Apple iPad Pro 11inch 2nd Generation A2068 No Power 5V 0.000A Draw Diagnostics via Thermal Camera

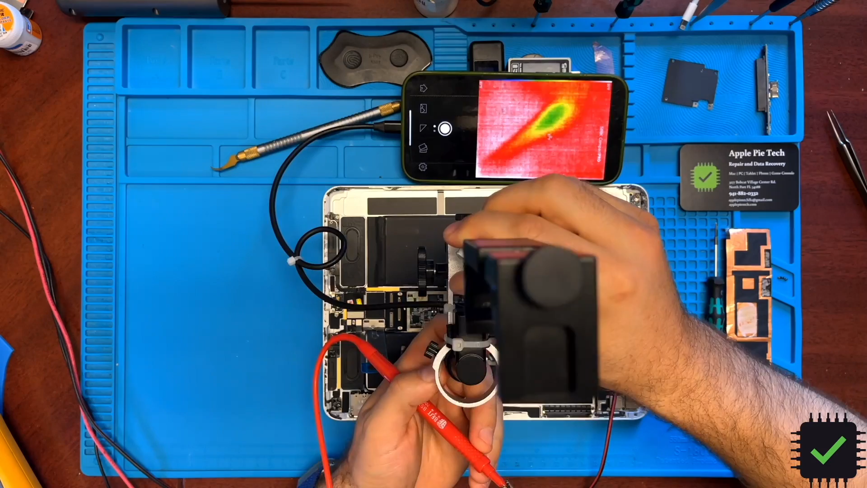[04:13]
let's take a look closer where exactly on power management IC we see heat